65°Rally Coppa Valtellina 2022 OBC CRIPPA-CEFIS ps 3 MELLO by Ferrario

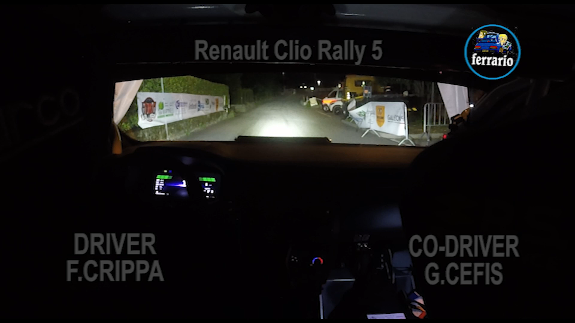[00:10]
50. Destra veloce, per sinistra, 1 su rotonda, mi raccomando, largo.
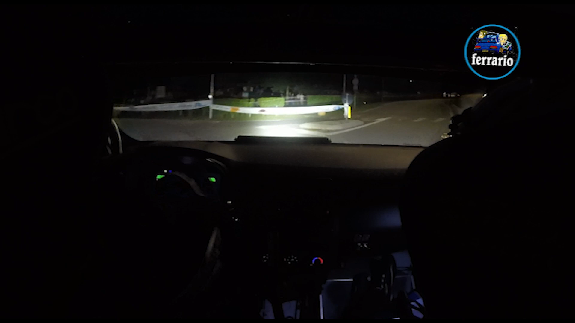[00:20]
Per destra 5, no. Destra 5, no. Andiamo, 100. E al muro in fondo, destra 5, lascia. 50 al cancello, destra 4 più. Per sinistra veloce. Per destra veloce al muro, ritarda, destra 3 doppia.
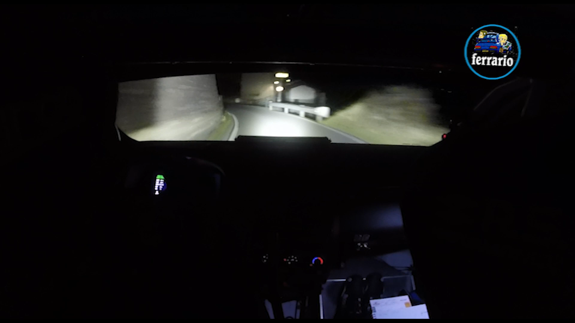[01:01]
Per destra 4 meno, poco lunga. In sinistra apre, 50 alla casa. Sfiora, destra sinistra 5. Alla casa grigia, destra veloce, tieni, tornante sinistro. 100. Agli specchietti, destra veloce. E a rail, destra 5 più scorre. Per sinistra veloce tieni, in tornante destro.
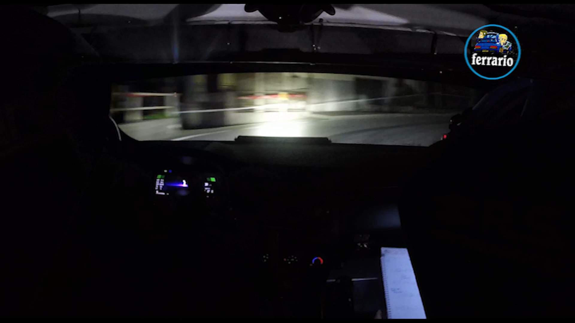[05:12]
40. Sinistra 5. In destra 5. Per sinistra veloce. 50. Destra 5, tieni. 5, tieni. In sinistra 5, meno lascia. 50. Destra veloce. In sinistra 4 più. 4 più. 200, giù tutto. E giù in fondo al vuoto, tornante sinistro. In destra 5, meno vai.